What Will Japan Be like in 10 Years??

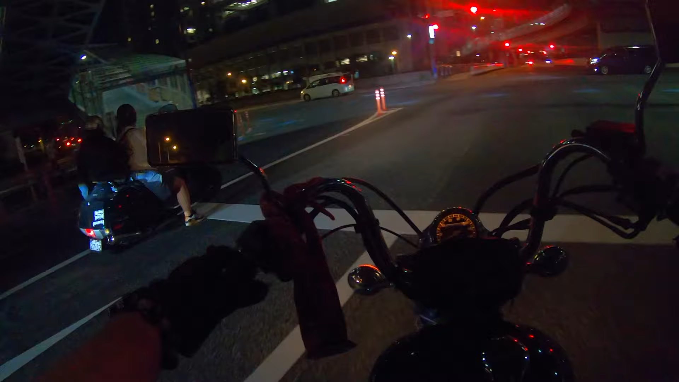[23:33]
And here I was in the wrong fucking lane and I had to check my jeepus, I think.